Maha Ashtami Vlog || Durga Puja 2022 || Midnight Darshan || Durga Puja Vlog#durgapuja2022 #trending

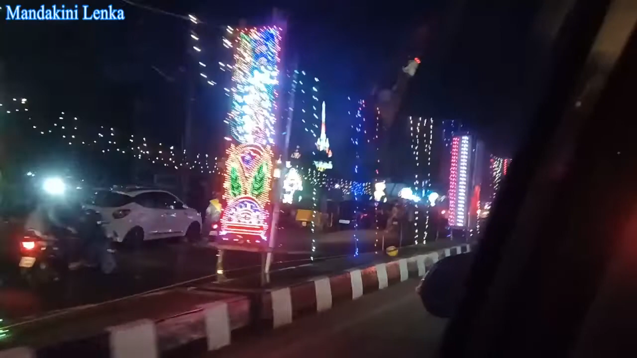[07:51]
एजी कॉलोनी से आने के बाद हम लोग अभी बरमुंडा पहुंच चुके हैं, और हम लोग अभी जो बरमुंडा जो पंडाल है उसके तरफ बढ़ रहे हैं।